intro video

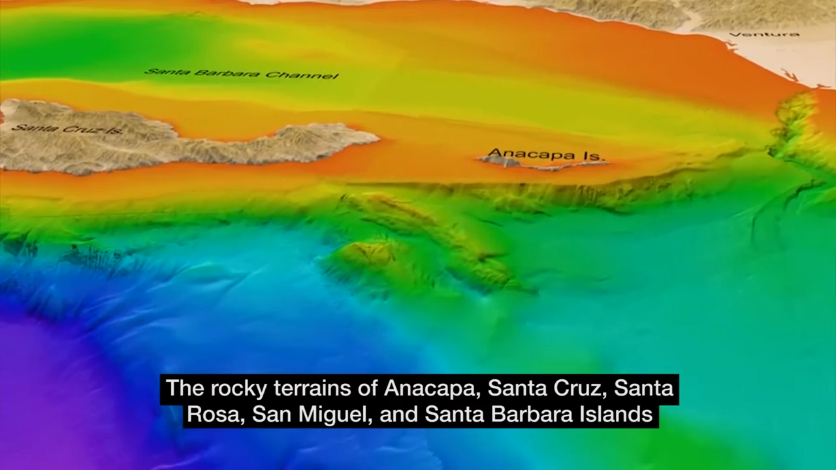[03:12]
The rocky terrains of Anacapa, Santa Cruz, Santa Rosa, San Miguel, and Santa Barbara Islands provide far more living space in deep waters than they do above the surface.
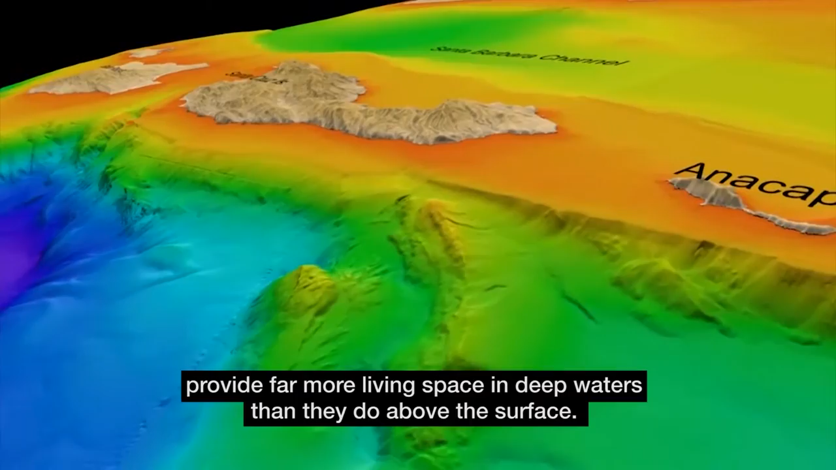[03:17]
The complex ridges and seamounts support rare and endemic species of sea fan corals and other reef-building white corals like Lophilia,